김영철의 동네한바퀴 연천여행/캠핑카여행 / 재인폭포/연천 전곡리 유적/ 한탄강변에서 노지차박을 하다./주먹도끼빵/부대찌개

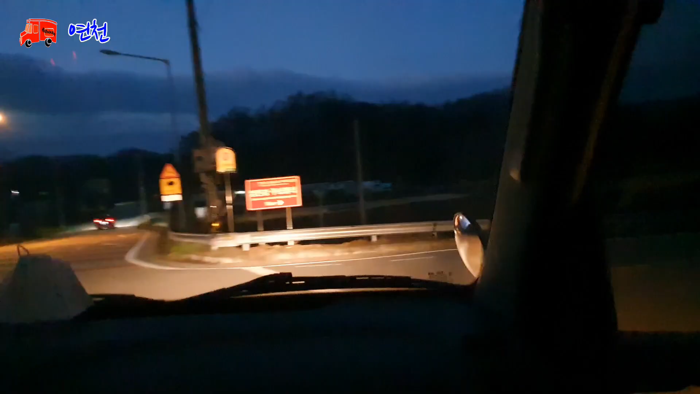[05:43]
저희는 지금 임진강 주상절리로 가고 있어요. 저 어떤 장소가 우리를 기다리고 있는지 궁금하다. 동일이 67-1 임진강 주상정지역 잡았어. 그럼 어디서 차박을 해야 되냐?
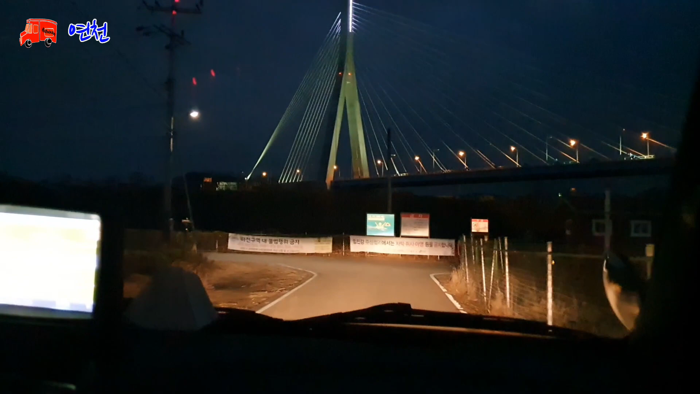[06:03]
여기서 이제 여기서는 야영을 금지합니다. 차박 취사 야영 등을 금지한대. 목적지에 도착하였습니다. 야, 여기 못 들어간다.